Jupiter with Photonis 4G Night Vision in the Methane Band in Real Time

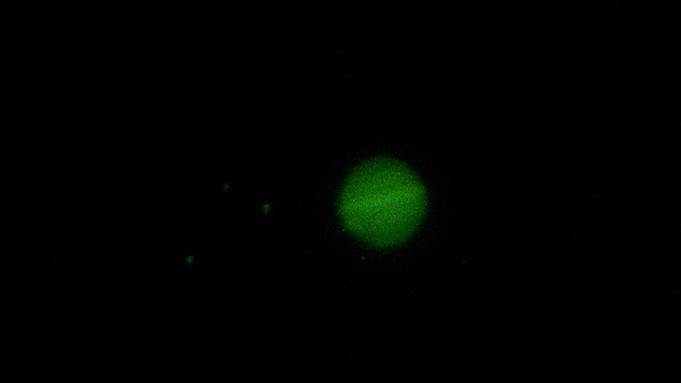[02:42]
you got the bright band dark cloud bands either direction up or above below and then just below the lower equatorial dark band is that little blob on the left and that is the great red spot so i'm gonna call it quits and move on to saturn and deep sky okay that is it